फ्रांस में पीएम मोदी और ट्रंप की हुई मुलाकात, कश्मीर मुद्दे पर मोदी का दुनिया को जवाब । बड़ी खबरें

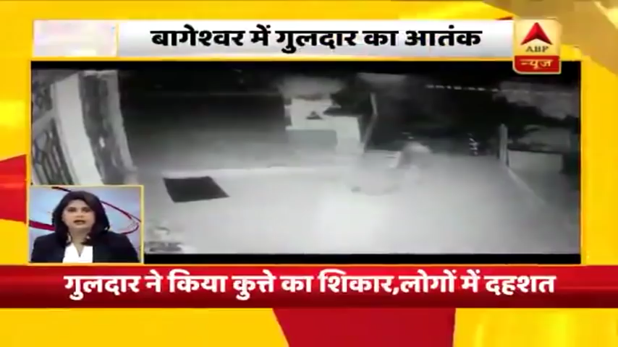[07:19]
उत्राथन के बागेश्वर में गुल्दार का आतंक गुल्दार ने किया कुत्ते का शिकार घटना CCTV में कैद लोगों में देहशब